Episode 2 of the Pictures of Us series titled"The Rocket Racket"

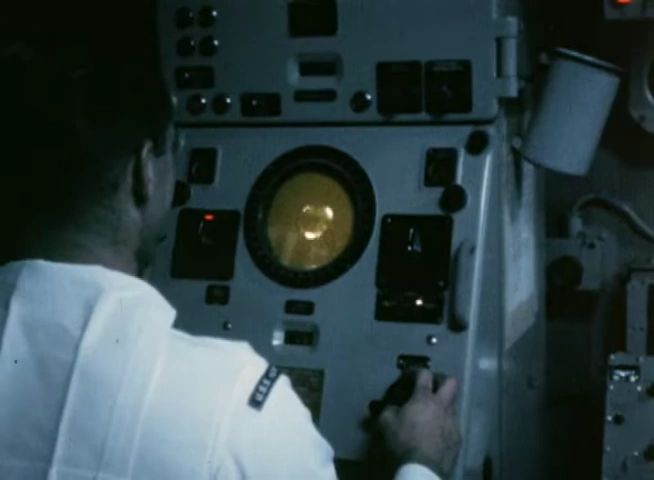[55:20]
ASROC's sonar detection system finds and tracks enemy submarines by bouncing short bursts of sound off the target. These echoes are received and magnified aboard the attack ship to reveal target range and direction.